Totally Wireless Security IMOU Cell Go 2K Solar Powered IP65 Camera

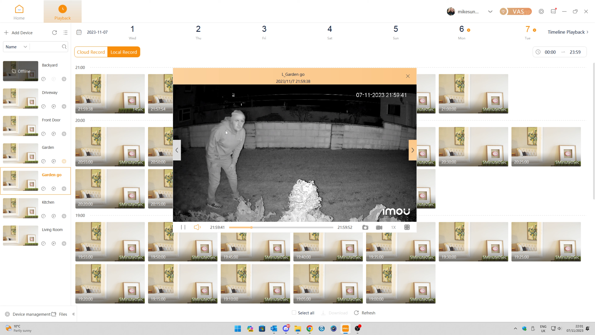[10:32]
work as intended now one of the things i would say as sort of like a
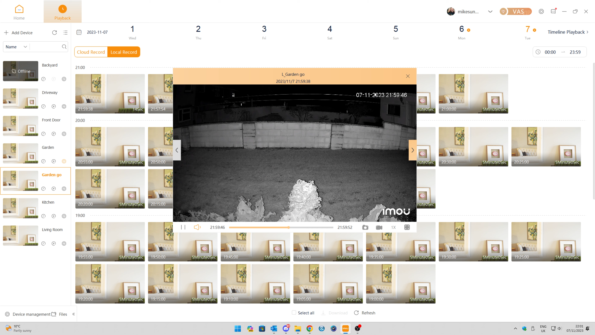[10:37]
precautionary tell more than anything is the fact that this is a battery powered camera
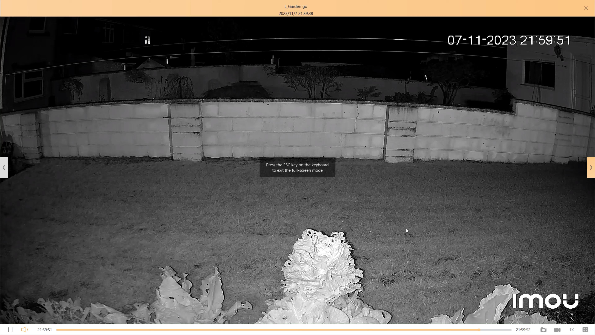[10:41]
now it does have a built-in battery i'm not sure if i mentioned it already because i'd started this video a long ago but the built-in battery is 5000 milliamp hours and of course you've got the advantage of having the solar panel to charge up that battery using sunlight which is excellent if you don't use the solar panel you